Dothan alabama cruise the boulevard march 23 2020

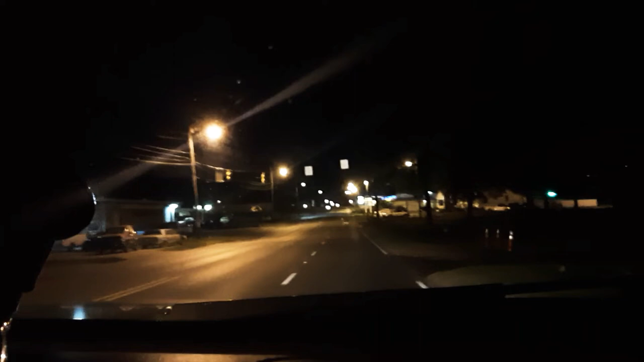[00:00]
is in Dothan, Alabama. We went by one car lot a minute ago. It said $50 a week payment. It's like, wow. Not a lot of people out.
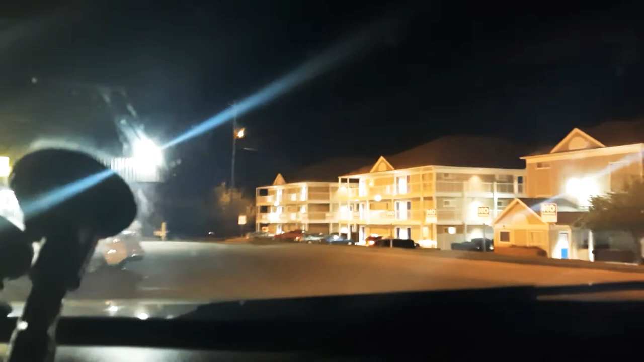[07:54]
God, the windows are closed up. That's kind of creepo. Go over here and see if it says no toilet paper on the front window. No toilet paper.
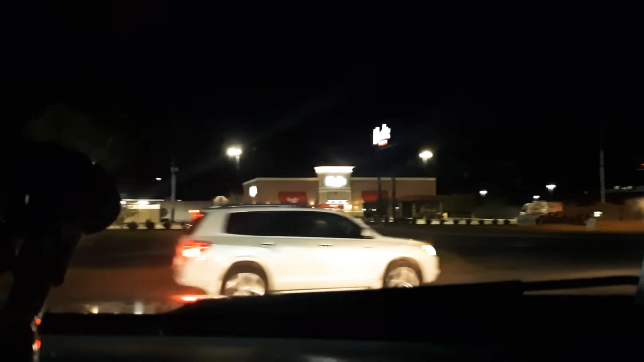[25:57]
I'm not a to-go fan at all. It was a monster burger. I'm not into... What? That's what we had, was a monster thick burger. I thought you said a lobster burger. I was like, where's that at? Cracker Barrel. Doesn't look like that's got a lot of action. That used to be Applebee's or something at Fazoli. Yep. Old Longhorns. Wonder if they'll stay open for to-go's.
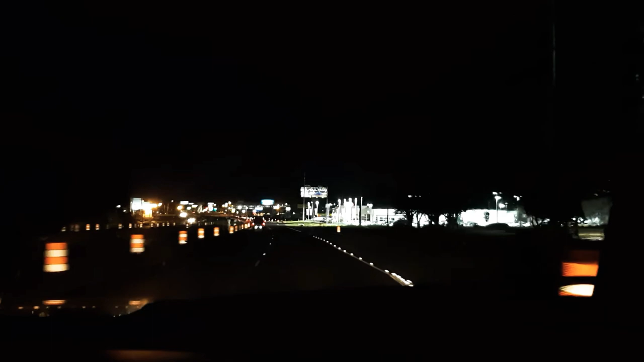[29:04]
That one looks closed. But you know, these jokers, they would freaking... God, this tractor's rolling fast. Come on, dude, take it easy now. We're on the circle. Hey, watch our tail, will you please? Yeah, he probably doesn't understand the speed limit here. Much less the tickets. Man, these tickets up here are like $400 a pop. No matter what you do.